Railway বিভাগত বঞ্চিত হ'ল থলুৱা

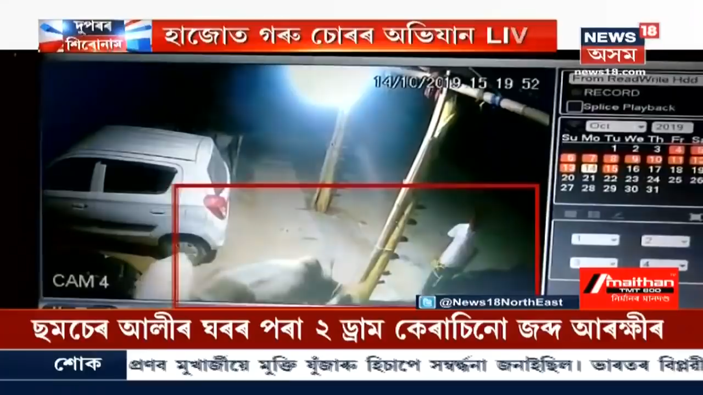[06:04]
দূৰৈত গৰু চোৰৰ গেঙৰ অভিযান চলিল নিশা শুৱালকুছিৰ ৰাজপথত গৰু চোৰৰ অভিযান লাইভ চি চি টিভিত বন্দী হৈছে গৰু চুৰি কৰা এইসমূহ দৃশ্য এখন গাড়ী লৈ আহিছিল